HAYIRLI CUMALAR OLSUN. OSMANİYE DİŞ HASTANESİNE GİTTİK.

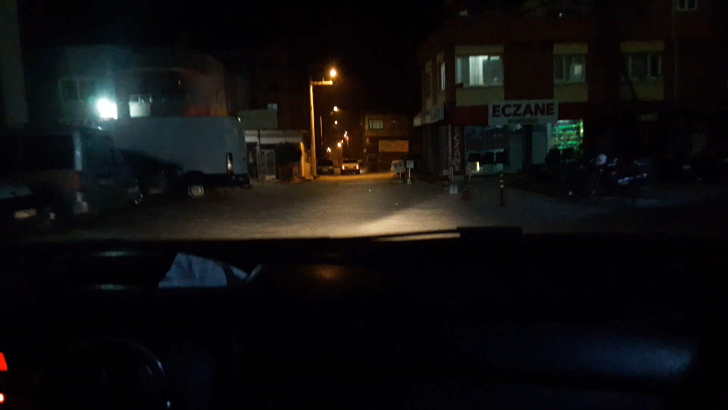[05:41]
Şimdi eşim tekrardan Sofuoğlu Eczanesi'ni arıyor. Arkadaşlar burası yine Osmaniye yolları. Cadde gezdiğimizi söylemiştim daha önceden.
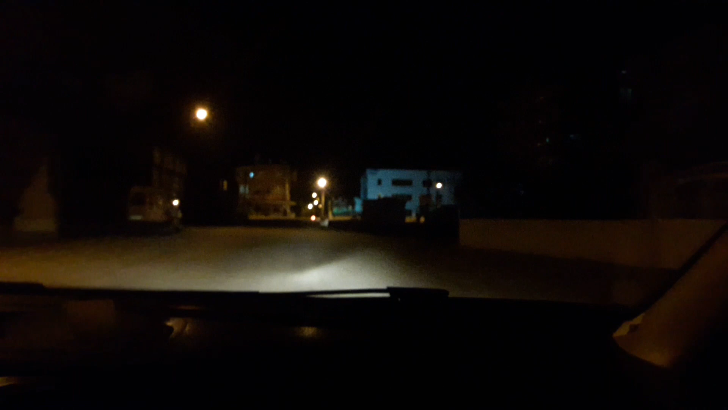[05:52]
Eczaneye ulaşmak için gittiğimiz sokaklar, yollar arkadaşlar, caddeler.
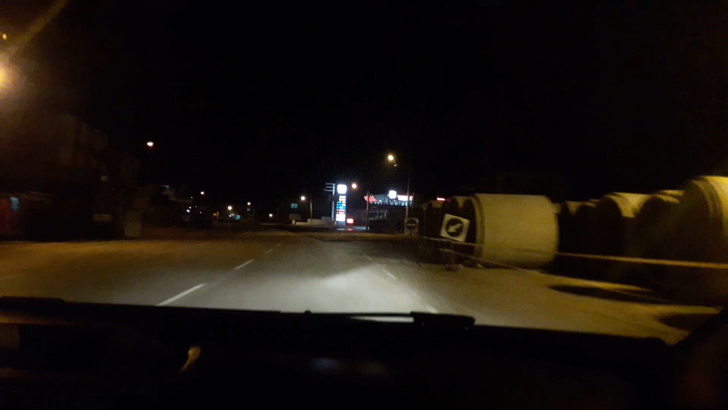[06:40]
Burası İbn Sina Hastanesi'nin olduğu yer arkadaşlar.